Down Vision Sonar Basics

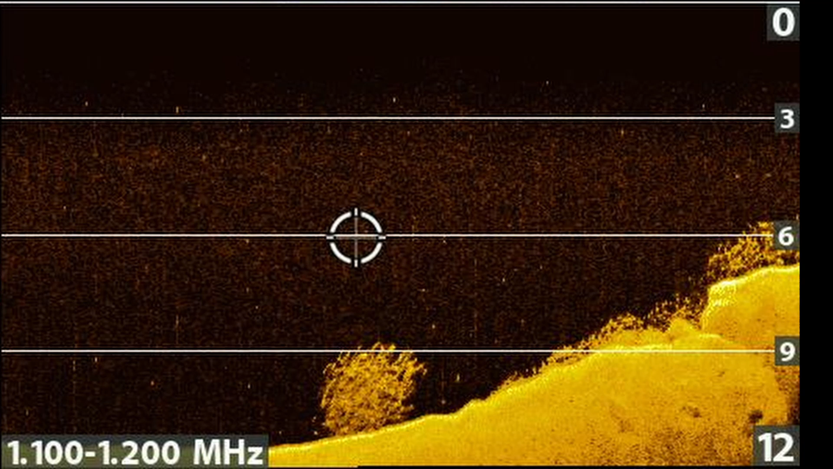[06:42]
However, this is an image I captured off my hummingbird sounder which shows a similar situation. This image shows a less complex bottom but you can still see how the different depths have been overlaid to show the varying sea floor. And while there's no doubt that we know the bottom is quite rough, we have no way of knowing what the structure is like to port and starboard because it's all displayed to us in one vertical column of pixels. A side vision and 3D views are needed to let us visualize it fully, but those are subjects for a future video.
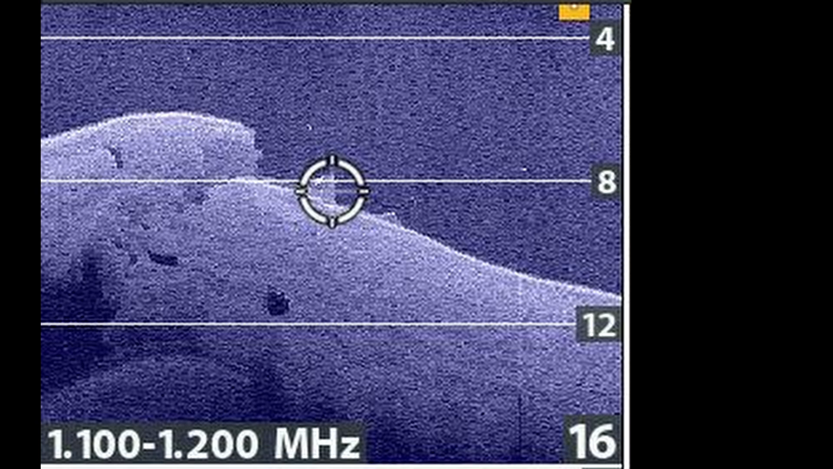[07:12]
For now I just want to show you how down vision represents the different depths on a 2D screen.
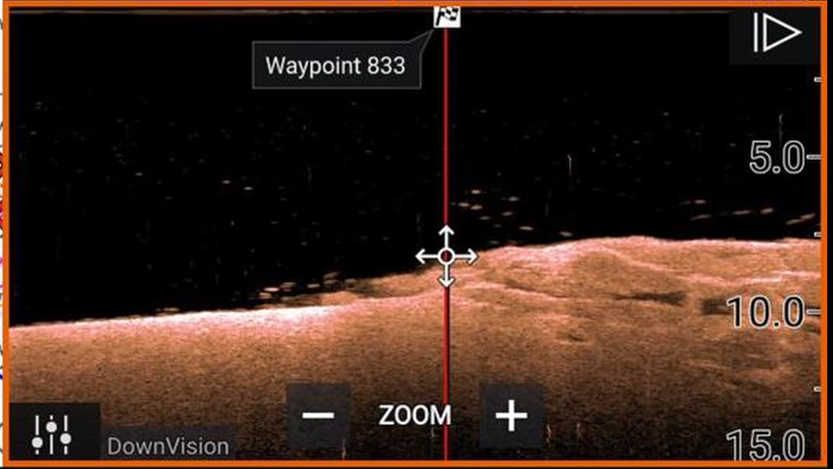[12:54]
However, in some circumstances, just occasionally,
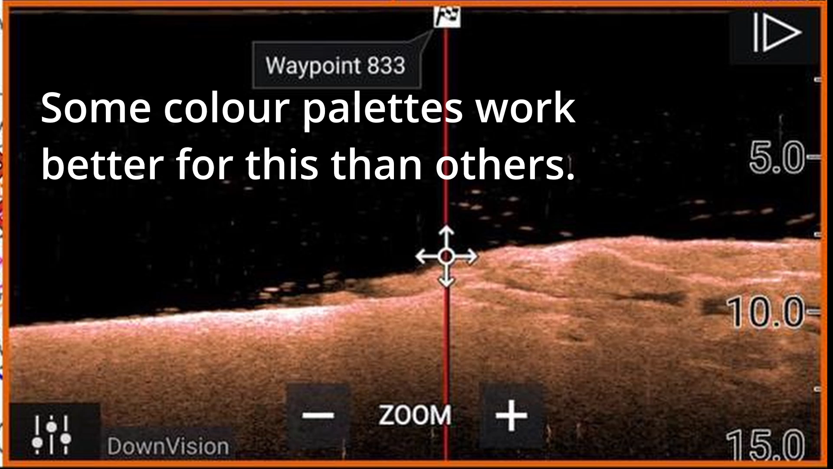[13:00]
the fish may still be visible on the screen as a brighter dot on the overlaid bottom images. It doesn't often happen that way, but it can.
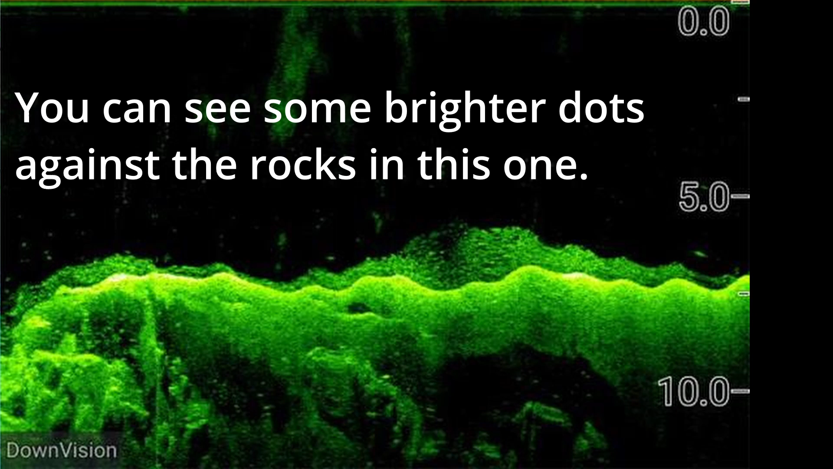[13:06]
I think it just depends on the geometry of the bottom structure, and the strength of the return from the fish.